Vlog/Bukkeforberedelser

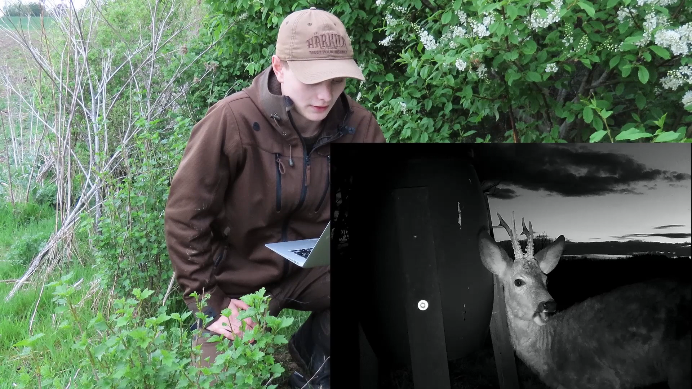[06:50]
Der kan man se, hvor fin perlet den er. En virkelig fin og stærk 6-ender. Om det lige bliver i år, vi tager den ud, det vides ikke. Så kommer der en masse mindre bukke. Etårs og toårs bukke. Den her, den er godt nok lille, hva'? Den her, den er rigtig fin. Og den er nok 2 år.
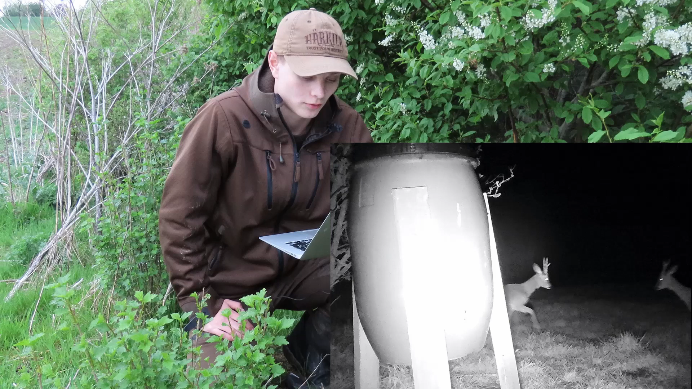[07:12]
Og så er der kamp om revider her. Også et rigtig fint billede her af en flot buk. Men så kommer vi altså til hovedmålet, og det er den her buk, som jeg har set ud i år, og føler, at den er rigtig at tage ud. En morter, og
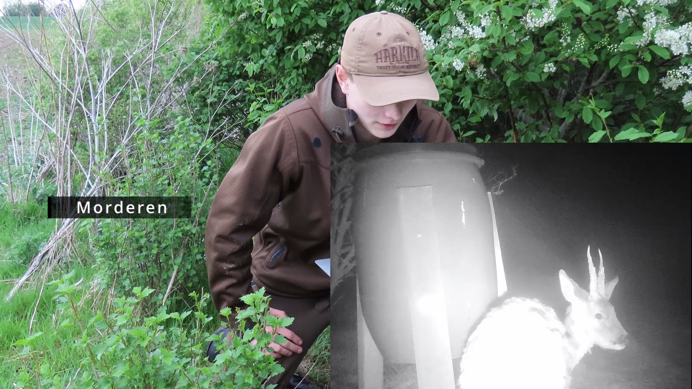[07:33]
virkelig små forsprosser, som næsten er helt væk. Så er den virkelig høj, og så er den massiv og kraftig nede i bunden, og store rosenkranse,